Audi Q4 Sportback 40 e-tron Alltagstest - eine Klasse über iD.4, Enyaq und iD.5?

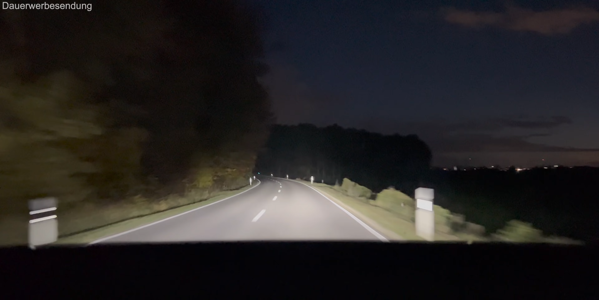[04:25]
hier seht wie diese LED Parabol Spiegel funktionieren dann ist es wirklich vernünftig und ja ihr müsst dann eben entsprechend selbst abblenden aber gerade auf so Waldstraßen hier im Herbst denke ich kann sich das Licht schon wirklich sehen lassen weiter an der Front haben wir dann die neuen flachen